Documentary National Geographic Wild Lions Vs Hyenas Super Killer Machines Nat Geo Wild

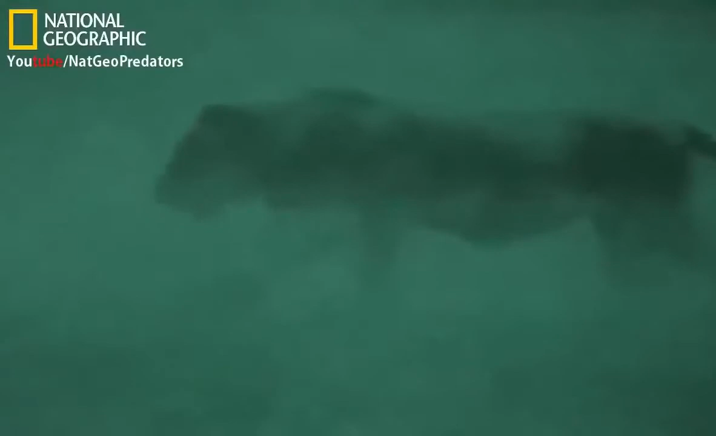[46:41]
Don't say you've never seen a brave hyena. A thieving male lion is forced to take them on. The hyenas persist even though a single blow could be fatal.
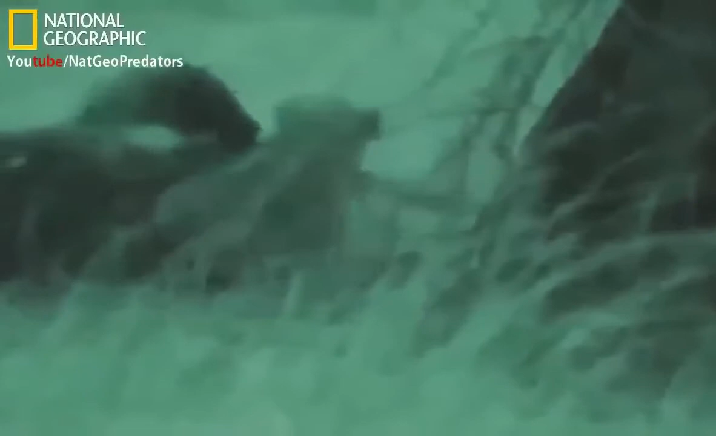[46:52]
This frequent nighttime behavior has never been recorded before.
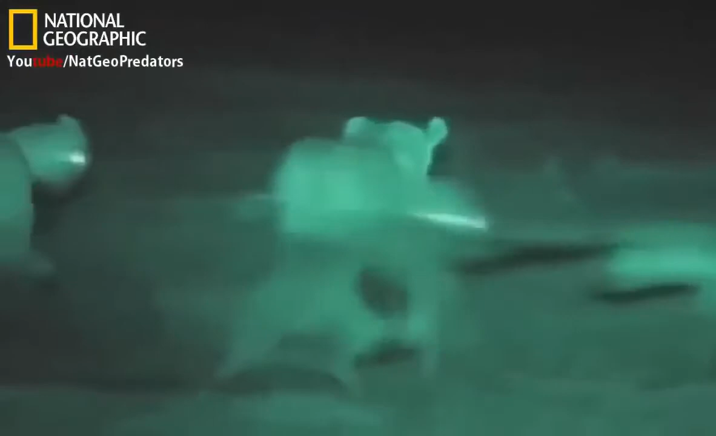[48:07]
But the darkest nights belong to lions, which can rely on built-in weapons and brute force. The truer picture that has emerged applies by day as well. Hyenas can kill when lions are too conspicuous, and it's the lions that are the scavengers.
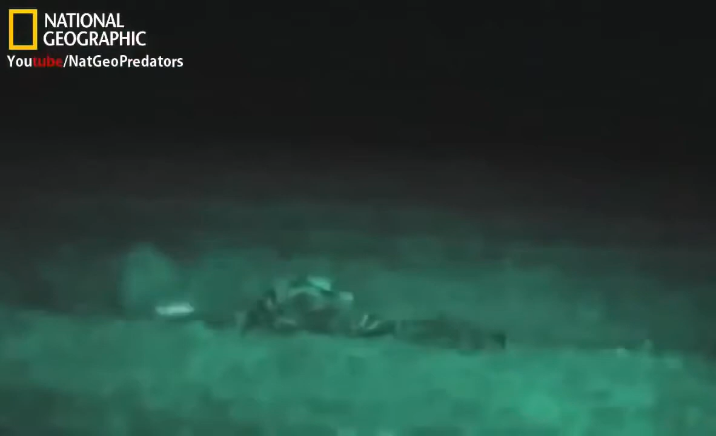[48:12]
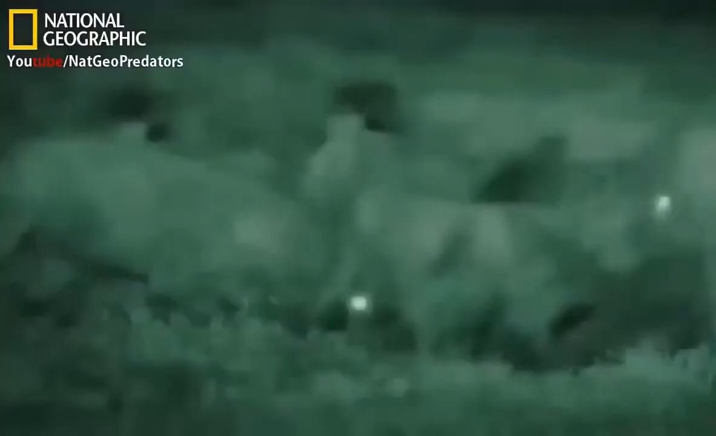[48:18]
In the end, they don't so much compete as coexist,
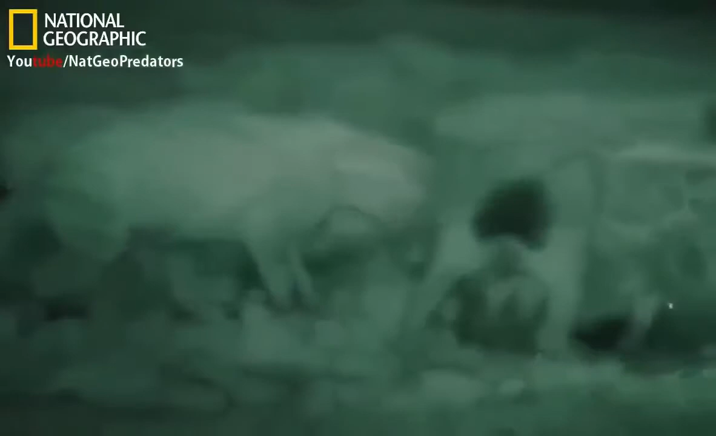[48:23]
hunting in different ways and at different times.
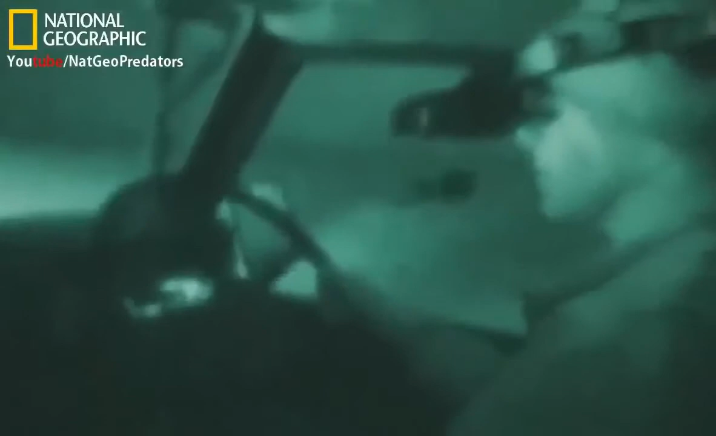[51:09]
Their images may change your view forever.
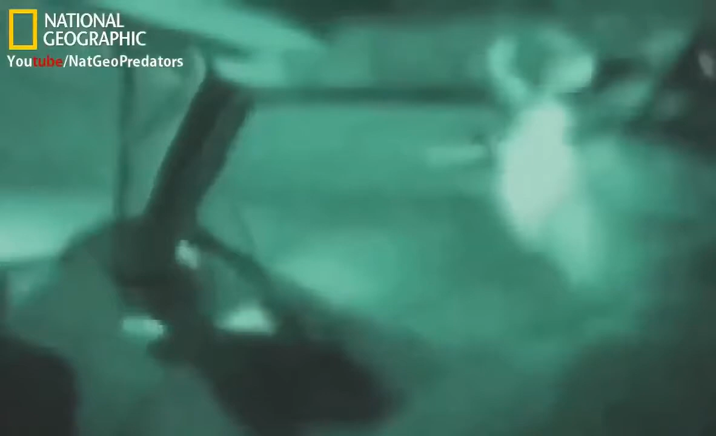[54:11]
No wonder the Maasai report meeting wild animals frequently, even by day. Another worker on the night shift. In the pitch black, unexpected scenes challenge conventional expectations.
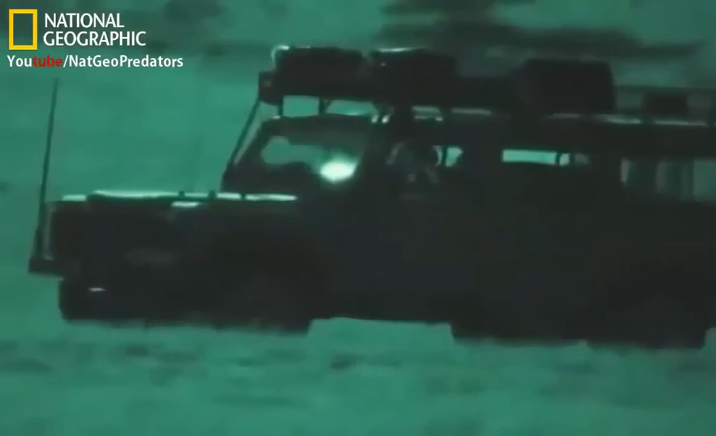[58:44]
We use this technique that we call call-ins, and we basically have a tape of hyenas on a wildebeest kill. And when hyenas want to kill, they make these whooping noises and these fighting noises. There's also a lion on the tape and it's fighting with the hyenas, and there's all this big commotion over this kill. And we play this tape on speakers on top of the car. And because lions and hyenas both rely on scavenging quite a lot in their diet, when they hear this tape,